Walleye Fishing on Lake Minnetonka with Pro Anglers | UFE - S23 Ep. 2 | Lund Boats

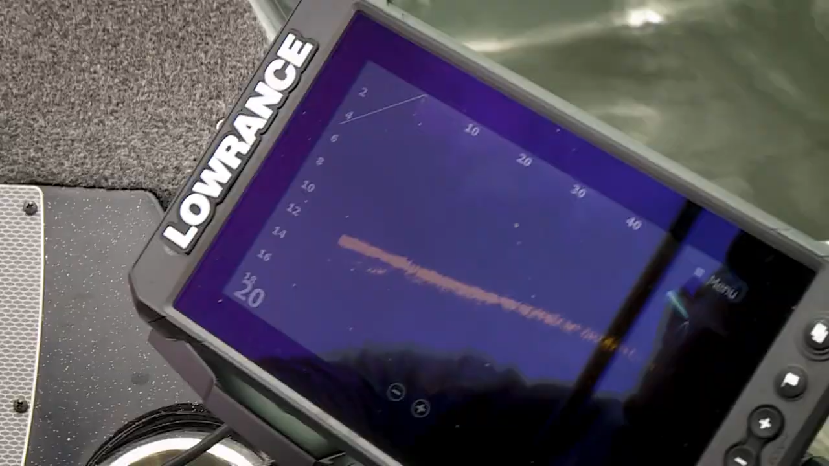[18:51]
Right here, I've got my active target.
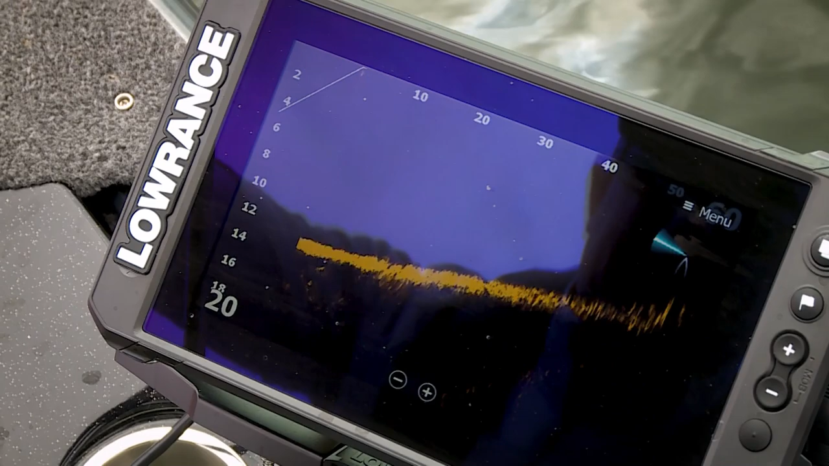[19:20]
I've got eyes in front of the boat. Oh, there's one 60 feet out. Look at that big guy.